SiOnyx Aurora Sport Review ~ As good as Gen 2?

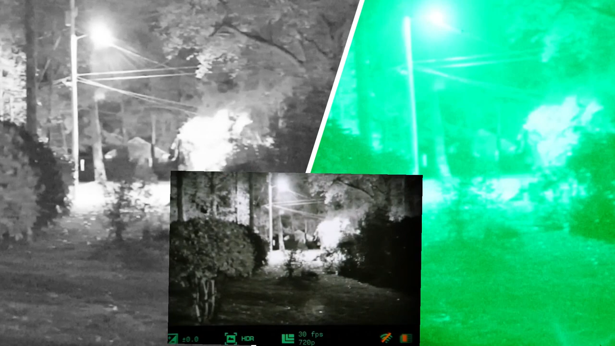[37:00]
So there's a street light that's about 60 yards away and that house. And let me see if I can focus on it a little better. Both devices now. Again, I got so much light coming into the darn my Gen 2. Actually, let me dial, uh, uh, actually I'm going to turn a gain down if I can find my gain knob on the back of this. Okay, there we go.
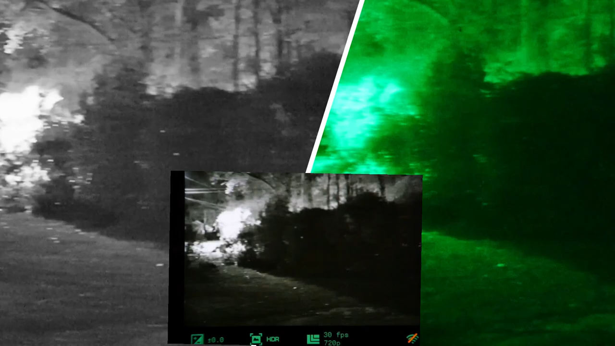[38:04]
The Psyonix image has cleaned up an awful lot with this additional light. And it's actually gotten so bright on our Gen 2 that we had to turn the gain down to stop from kind of getting whited out. Okay, now we're looking, uh, at the driveway.
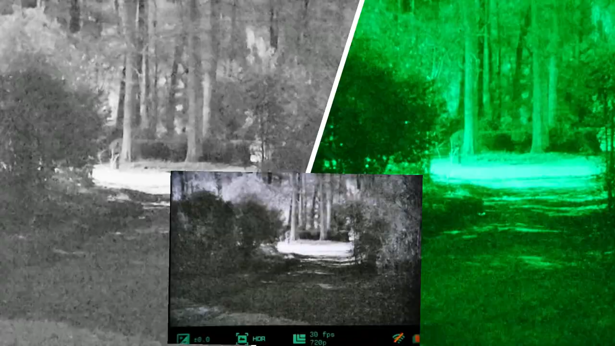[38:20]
They're looking about equal, but I've got actually got a little bit of extra gain on the night vision. And of course, I've got better, uh, detail levels. So let's go ahead and pan around a little bit more.
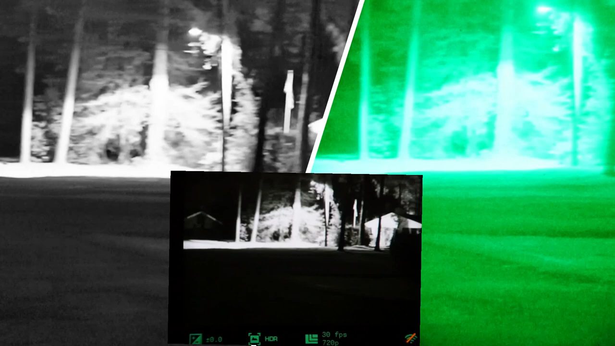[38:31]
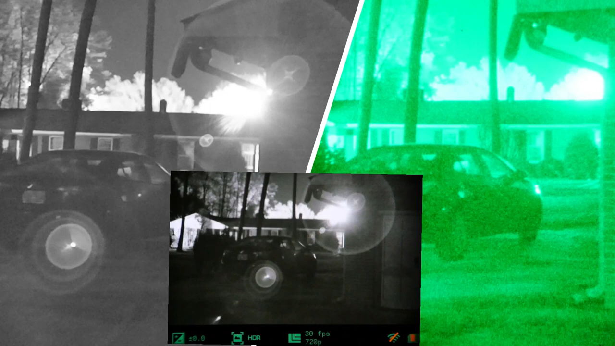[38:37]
And, and, uh, you can see where the haze is.
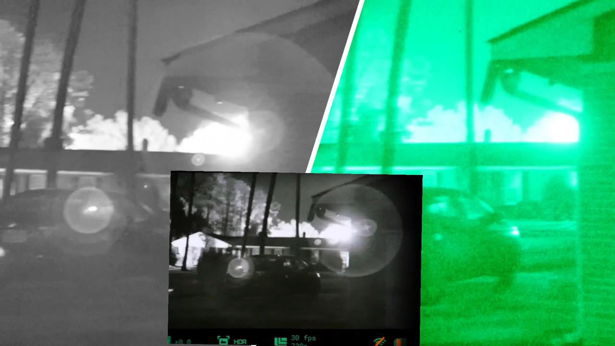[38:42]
We're almost seeing, uh, where those, uh, floodlights are in the parking lot a few hundred yards away. So, okay.
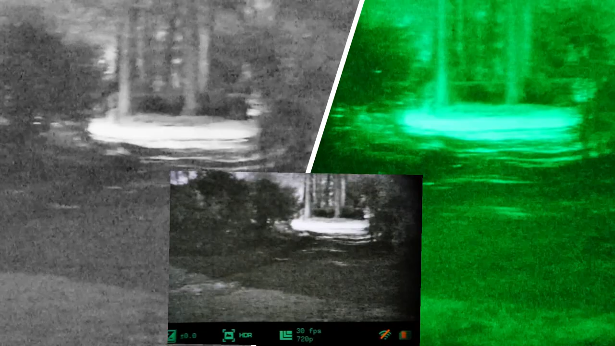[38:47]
So there we go. There's a Gen 2 comparison to Psyonix in the front.
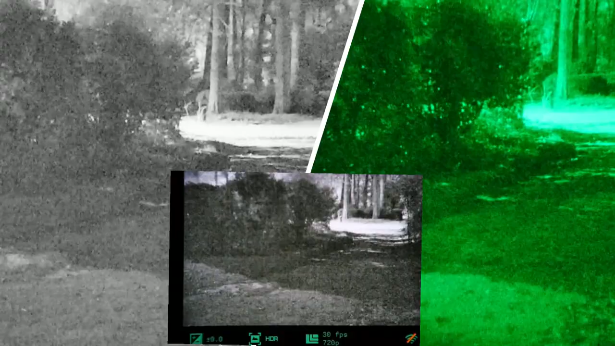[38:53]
I think I may even go down the road here just because. Okay. We're down at the street. And as you can see, it's a wide angle view and there's so much light that it's really limiting everything.
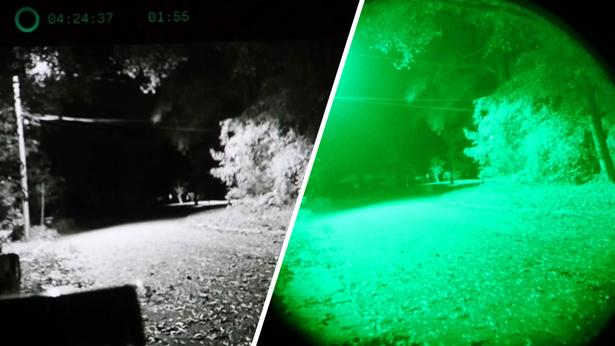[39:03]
And I'm not even sure if I'm going to add this in, but let's go ahead, pan around a little bit.
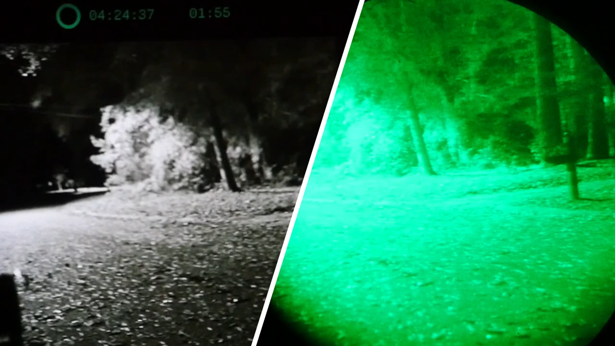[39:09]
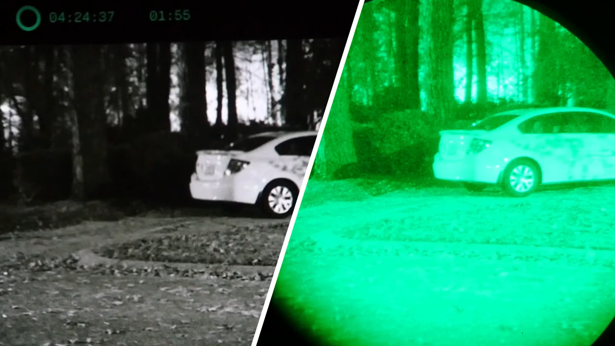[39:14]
And again, I have to gain down on my, uh, Gen 2 because it has so much darn brightness that it's, uh, limited.
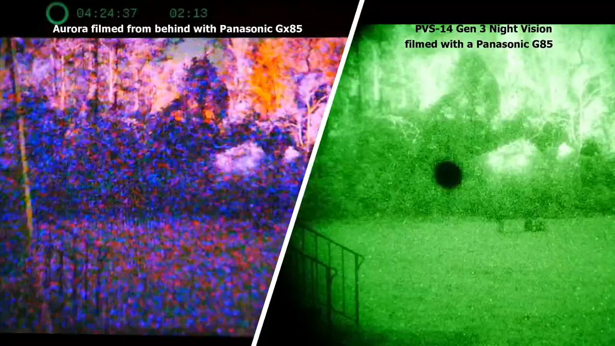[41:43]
And we're, again, we have the Psyonix Aurora Sport. And now we have a Gen 3 PVS-14.
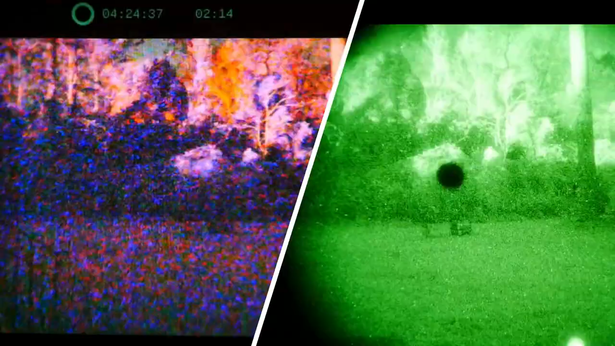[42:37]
With no having to DIY or anything else. Okay.
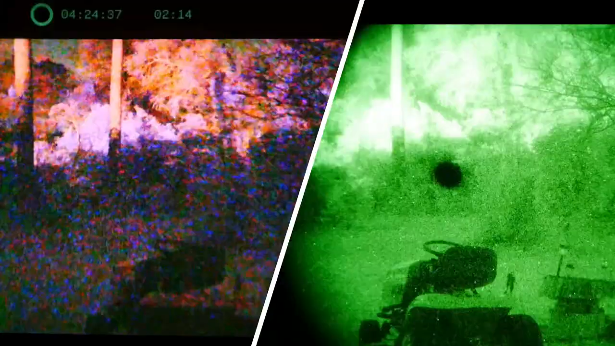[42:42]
Uh, that's, that's, that's a lot of bang for the buck. It was a lot of bang for the buck looking at it compared to a Gen 2,
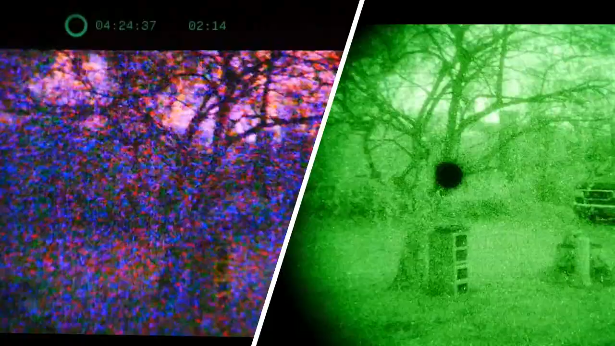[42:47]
and even comparing it to the Gen 3, a lot of bang for the buck. Now, uh, because we're in such a low light condition, you can see we have a lot of color noise on the Psyonix. So let's go ahead, and I'm going to switch to grayscale mode.
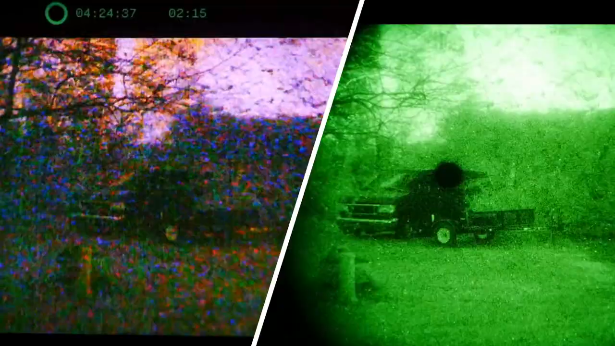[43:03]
And, uh, the green mode, that's, again, that's, if I can find the right buttons here, let me get in here. The green mode is to me not very usable under any circumstances.
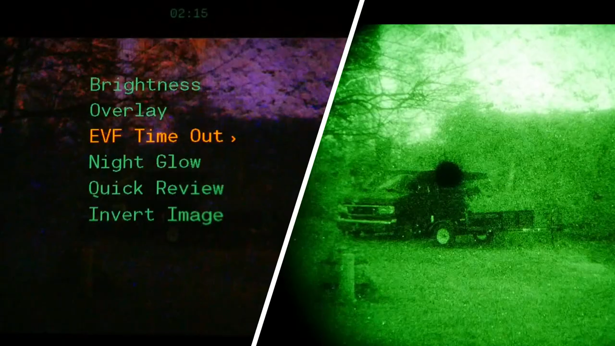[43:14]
It adds green, but it lose, you lose so much, uh, you lose so much contrast that it really is,
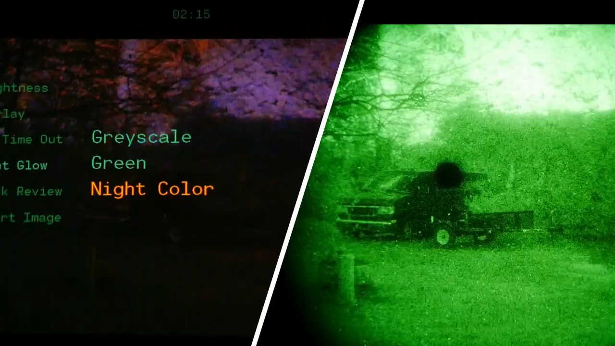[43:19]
is a waste of trying to play with it. But grayscale on the other hand, as you can see grayscale, now that cleans up your image a good bit when you're really, really pushing this thing hard. Okay. Uh, you still have the noise, but it's now monochrome. It's not all this myriad of colors, uh, that although that can add detail and be helpful, if it's too much noise, I think it detracts.
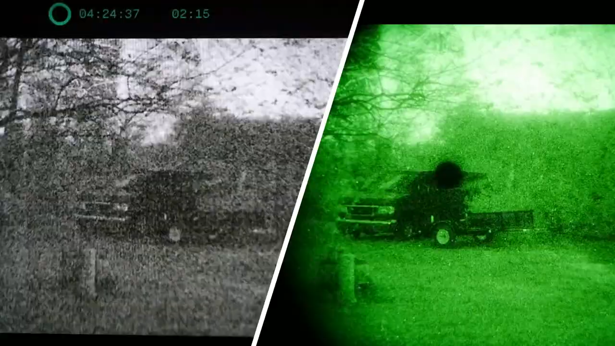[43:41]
So depending on the circumstances, you may or may not want to run grayscale versus a nighttime color mode. So, so now we're looking at this thing and, uh, panning around in grayscale.
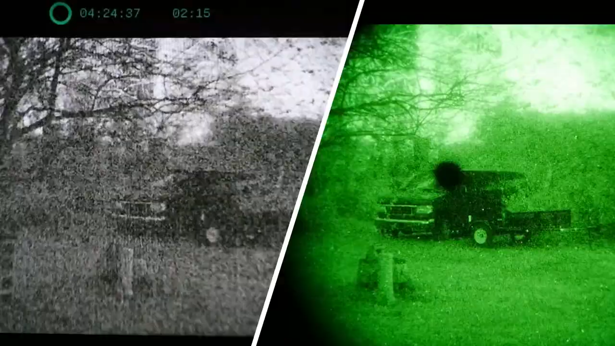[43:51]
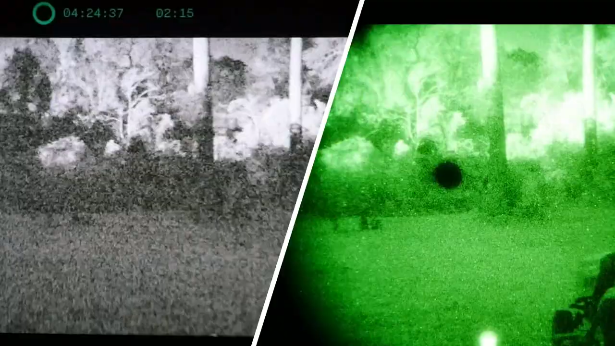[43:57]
And there's one other thing I want to show you, and that is, uh, both of these with two different illuminators. Uh, we'll turn on our good old trusty 850 illuminator first.
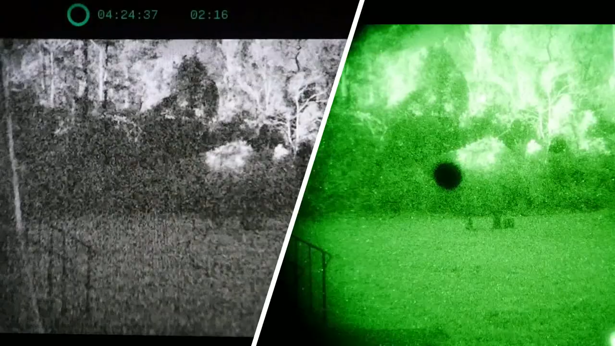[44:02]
And again, when you look at it, uh, wow, that's good. That's, that's a really good, crisp image on everything's part.
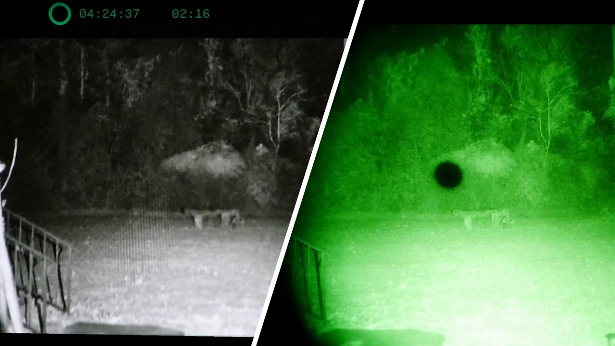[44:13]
Uh, and that's on low, I believe. So let's see. I mean, really all of our, or they're gaining down, it's putting out so much light, right? So 850 illuminator. And I also brought out here a 940 illuminator and that's low, medium, high and back to low. And 940 illuminators work with gen three and work with digital as well. So, uh, again, that 940 illuminator with this works very, very well.
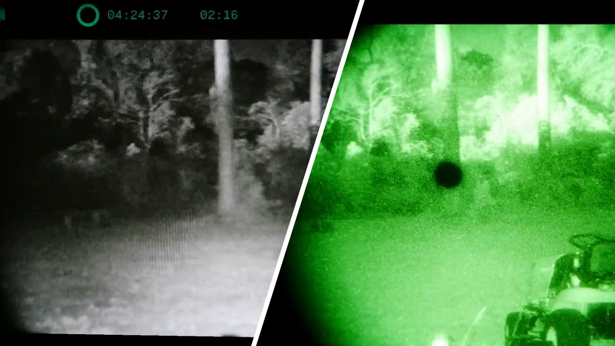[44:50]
And with the added benefit of 940 is, is about 60 to 80% less visible to the naked eye, uh, at a distance than what the 850 is. So if you're out there trying to observe wildlife and whatnot, you're much less likely to spook them or scare them off with the, uh, with a 940 and an 850.
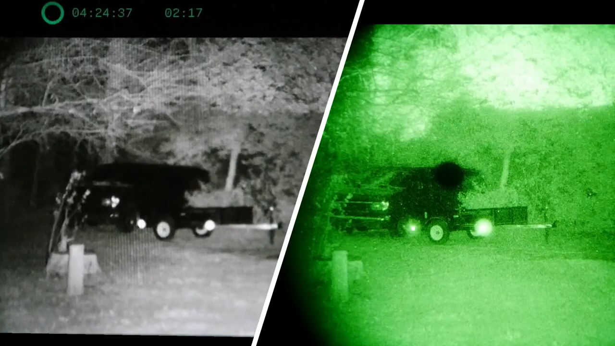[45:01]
And it works, and it works fine with, uh, with the Aurora Sport.
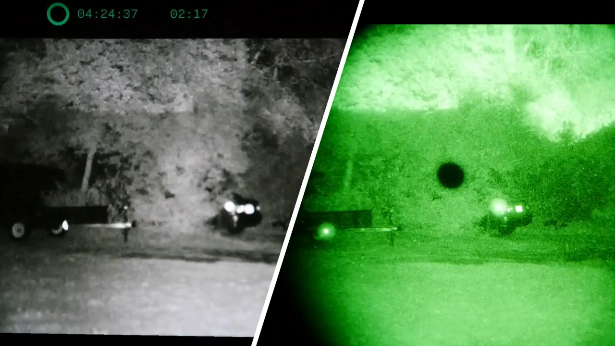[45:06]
So there you go.
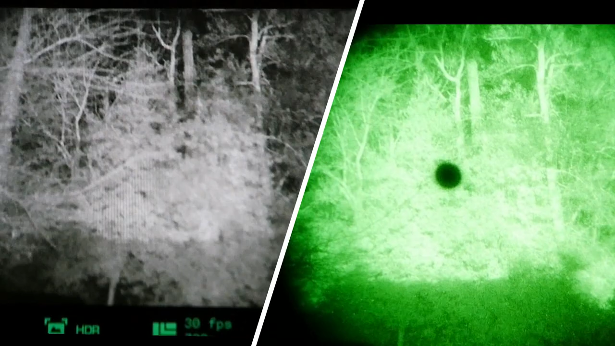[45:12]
Aurora Sport with, uh, PBS 14. Let's go ahead and just turn off the illuminators and look up in the trees here and, uh,